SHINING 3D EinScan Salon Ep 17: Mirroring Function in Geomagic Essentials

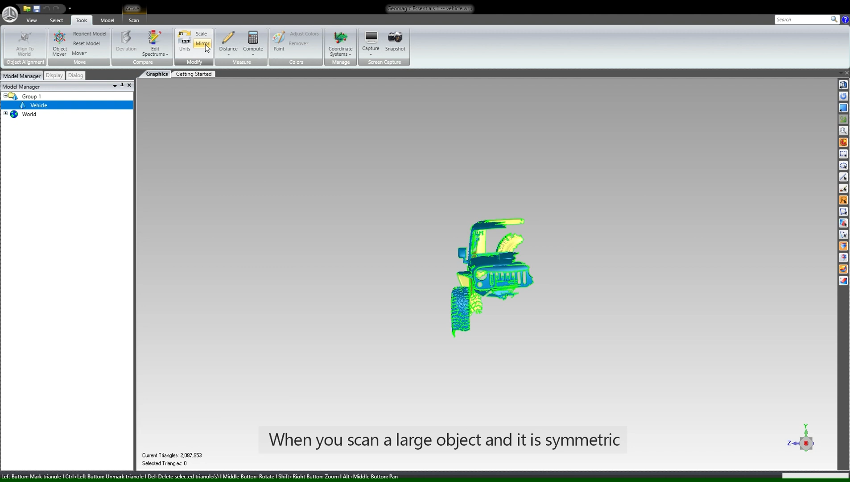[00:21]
When you scan a large object and it is symmetric, you can scan only half of it and use a mirror function to complete it,
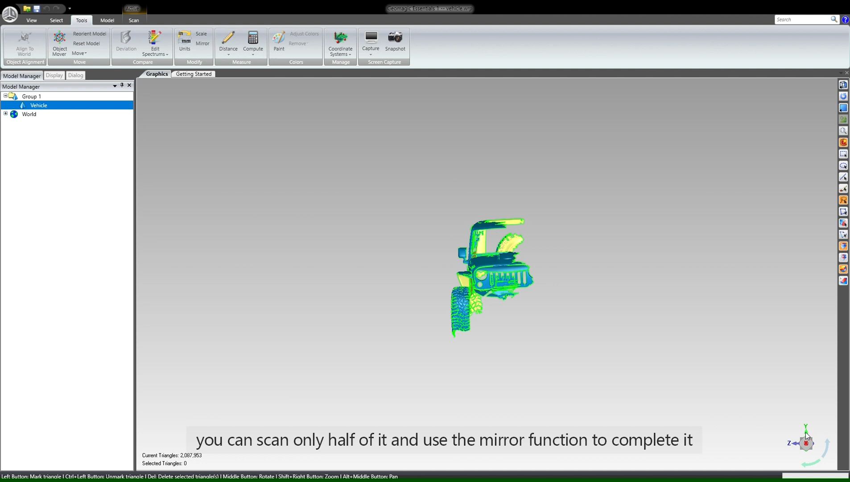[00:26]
which leads to a faster process.
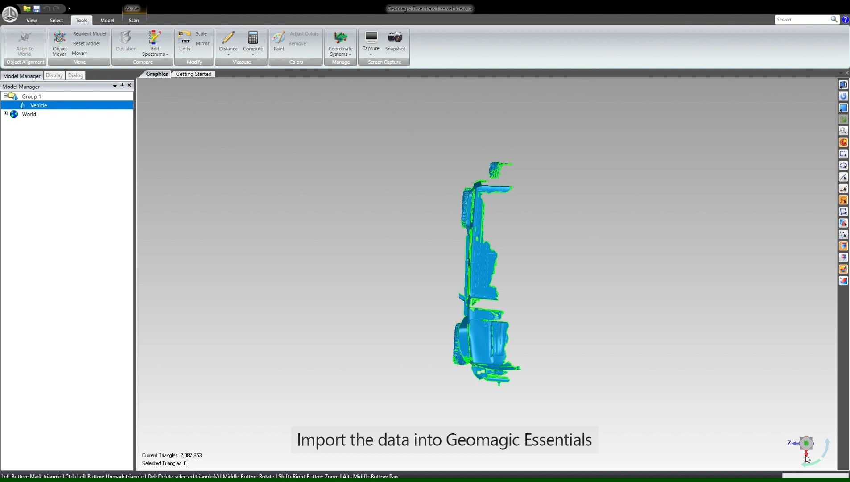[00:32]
Import the data into Geometric Essentials,
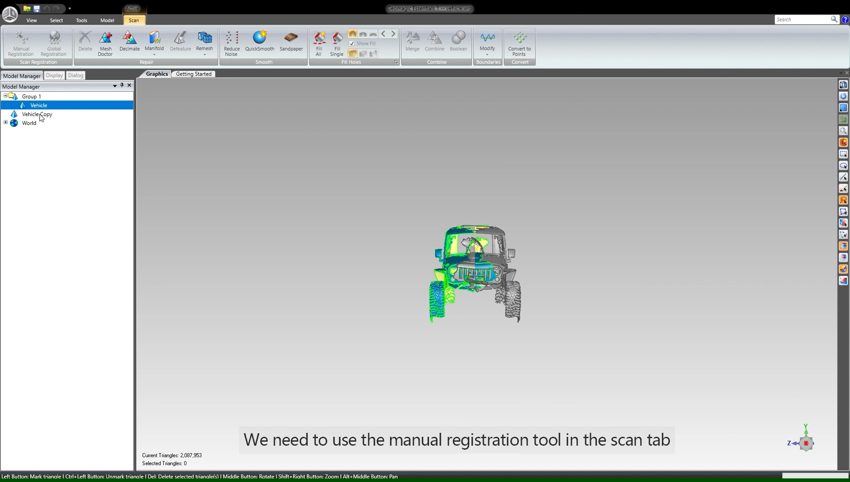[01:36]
Press control and select both data in the left window and click manual registration.
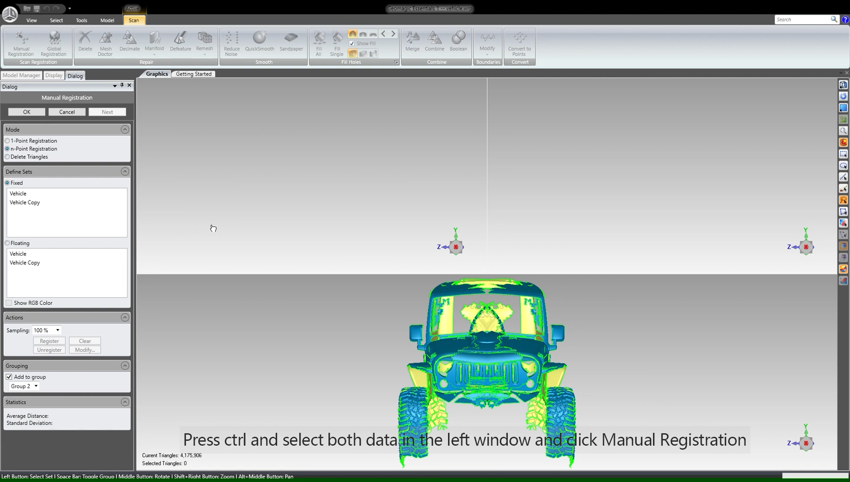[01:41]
Here I use the endpoint registration mode.
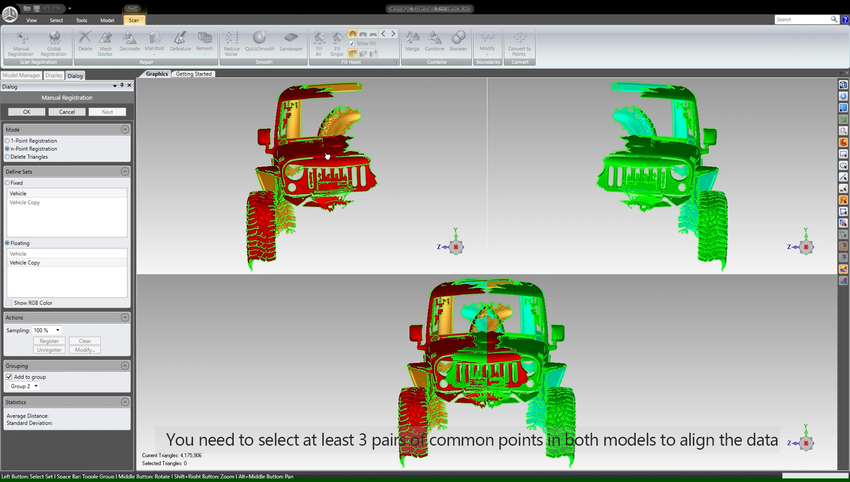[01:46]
You need to select at least three pairs of common points in both models to align the data.
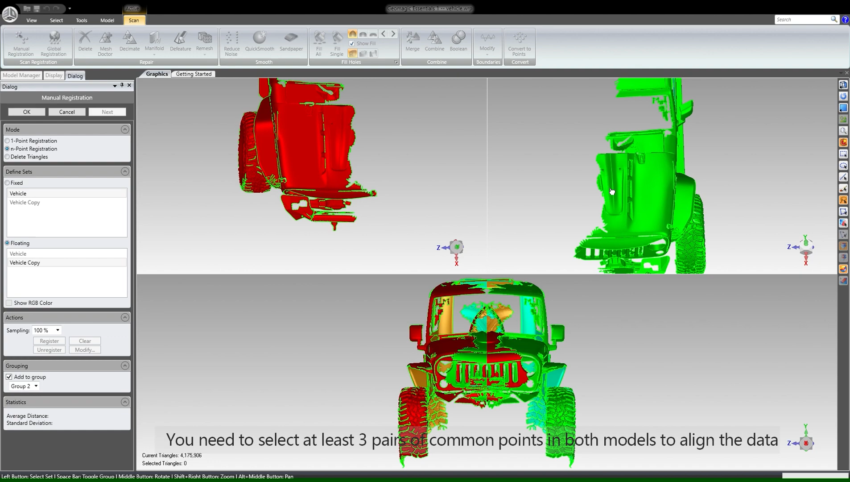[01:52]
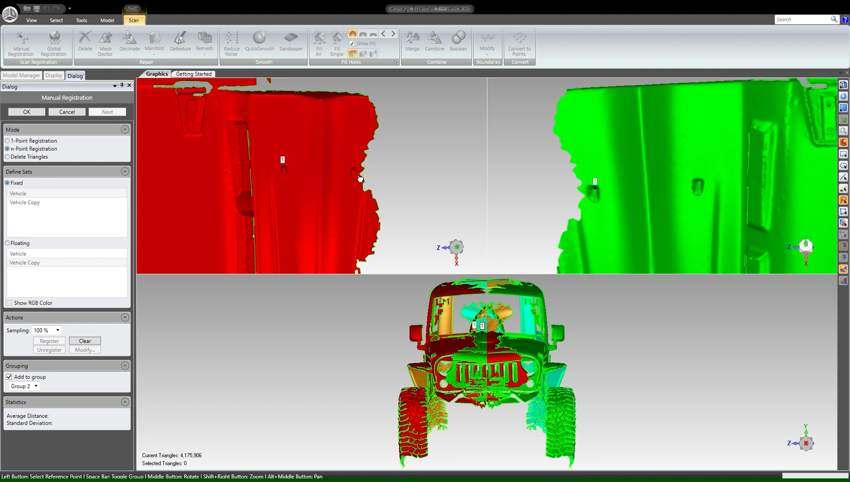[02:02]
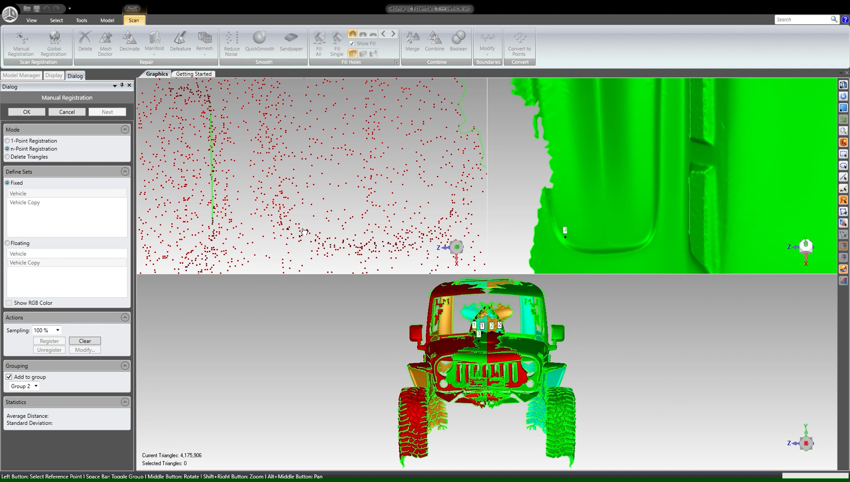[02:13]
Now those two pieces of data are well aligned.
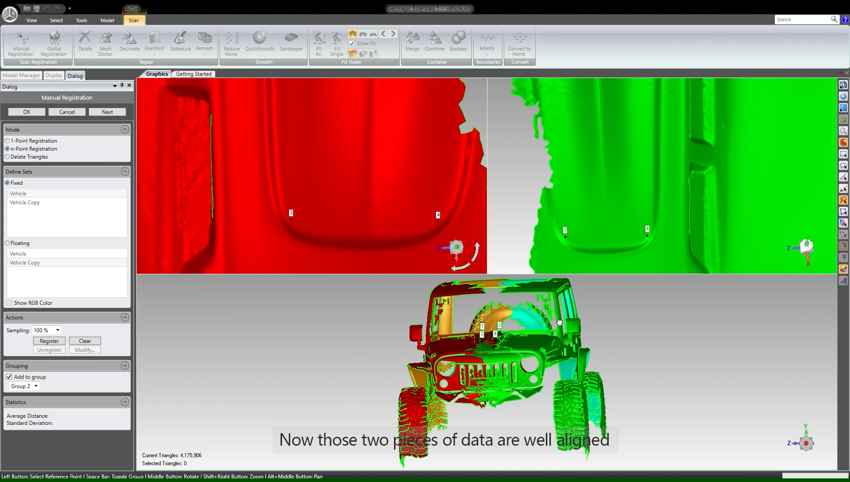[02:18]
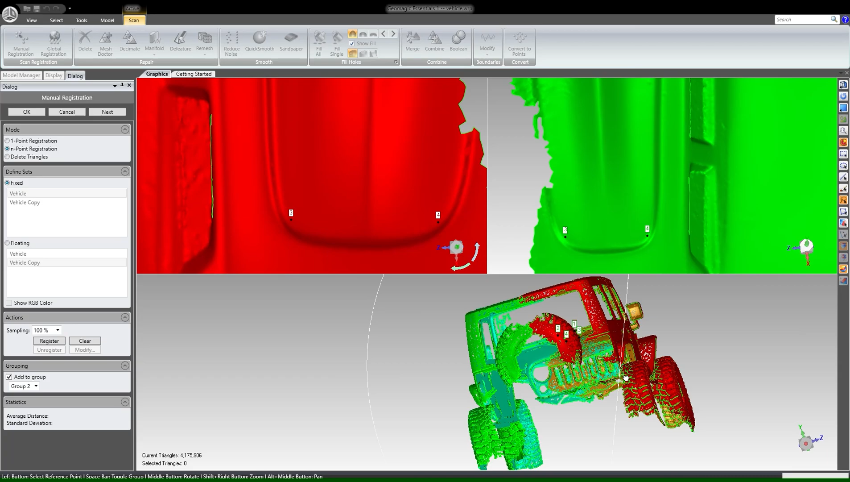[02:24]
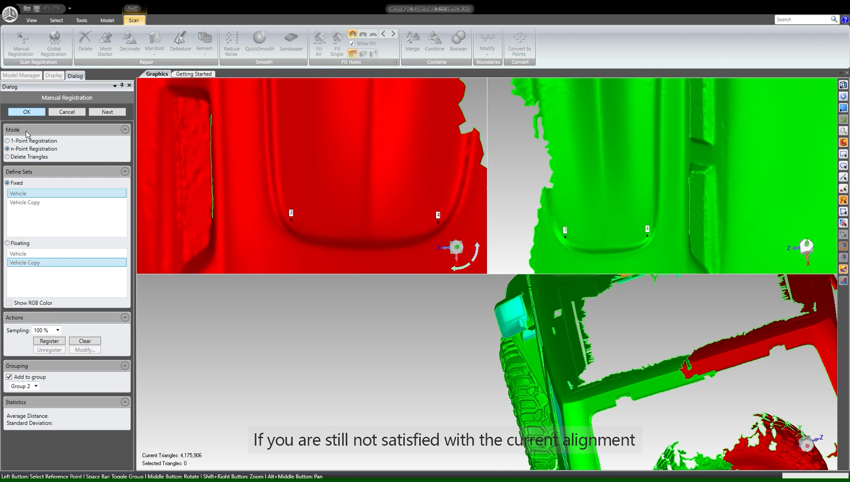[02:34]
If you are still not satisfied with the current alignment, you can use the global registration tool.
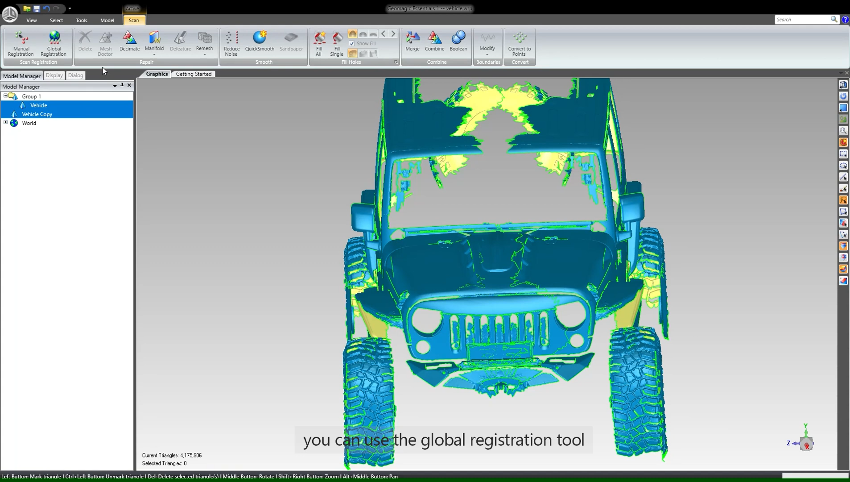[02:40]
This tool will help you optimize the registration according to the current alignment status.
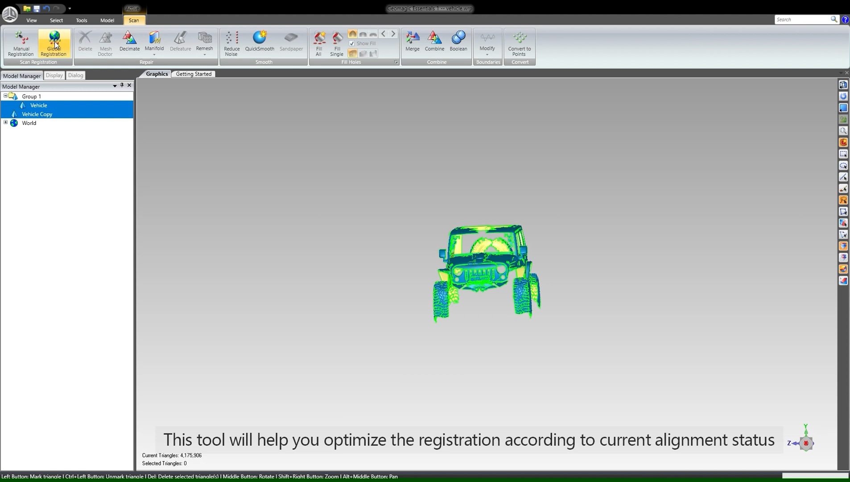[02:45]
Now we have a very decent alignment.
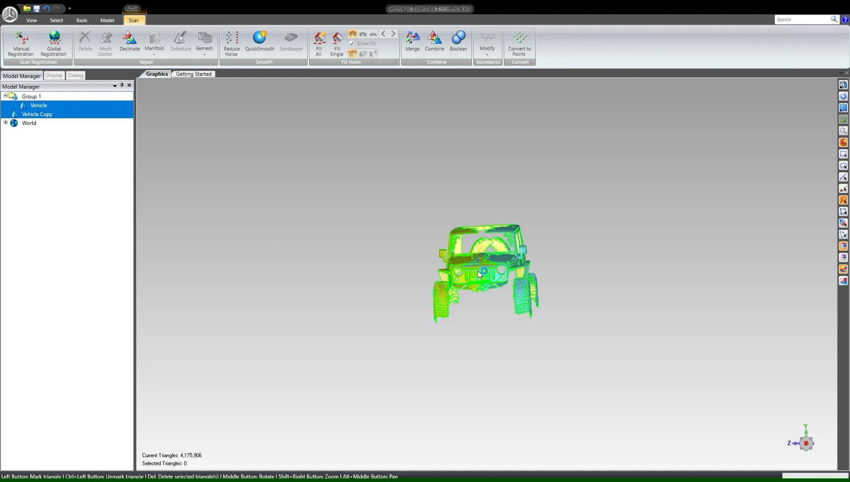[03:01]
Now we have
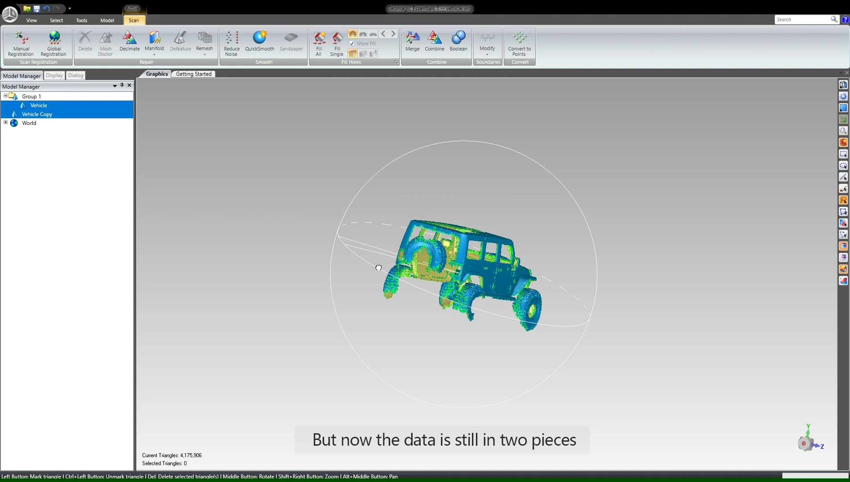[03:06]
a very decent alignment.
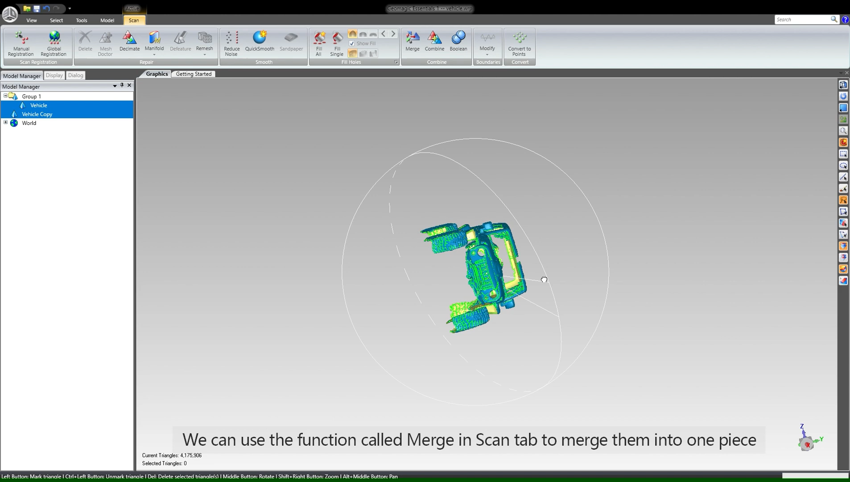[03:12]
We have a very decent alignment.
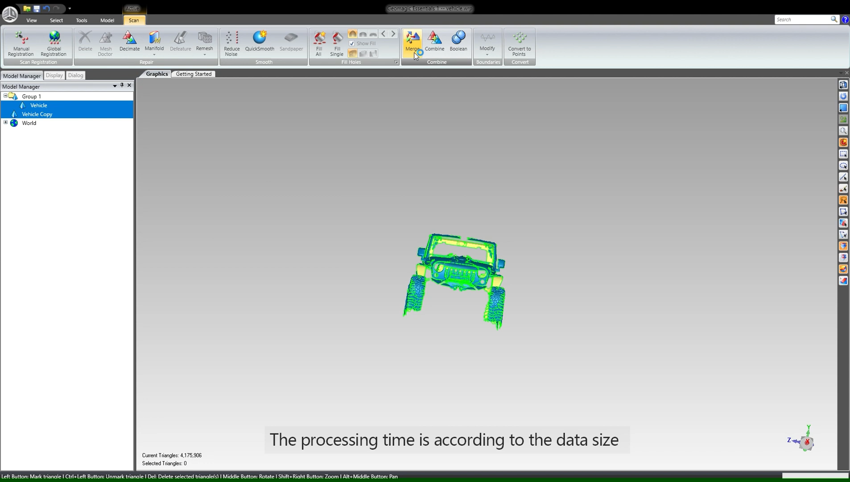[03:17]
The processing time is according to the data size.
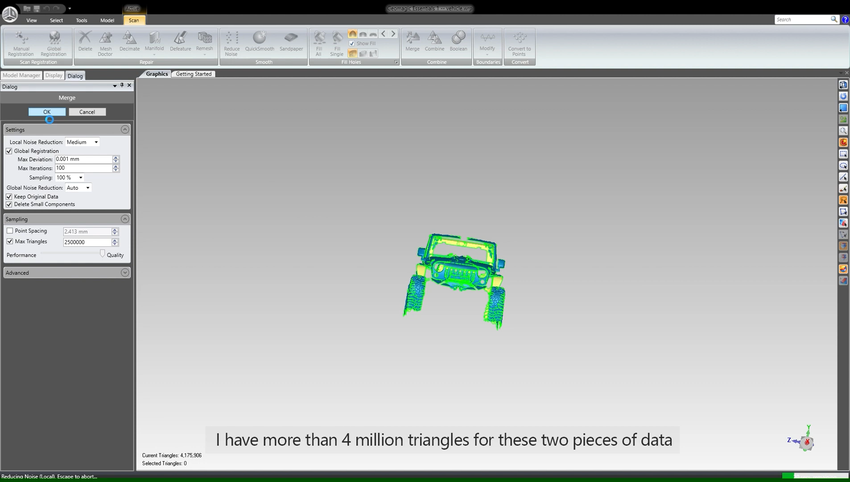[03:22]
As you can see here, I have more than 4 million triangles for those two pieces of data.